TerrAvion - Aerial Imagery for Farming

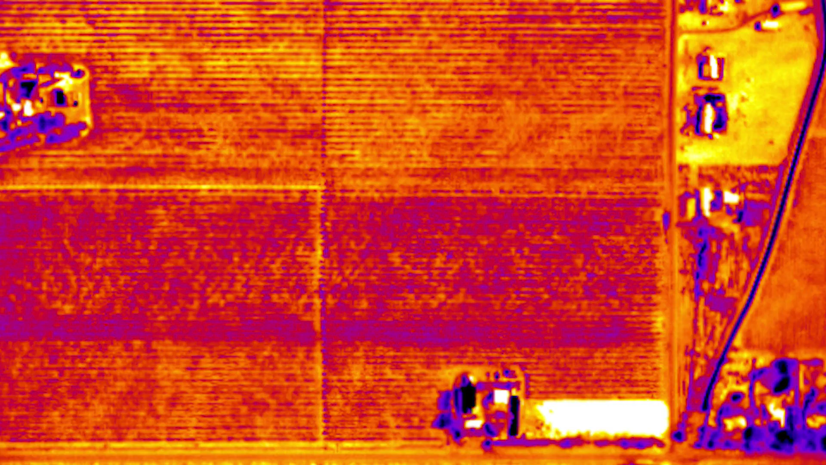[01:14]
You can see hot and cool areas and respond to changes accordingly. The NDVI has a very sharp contrast.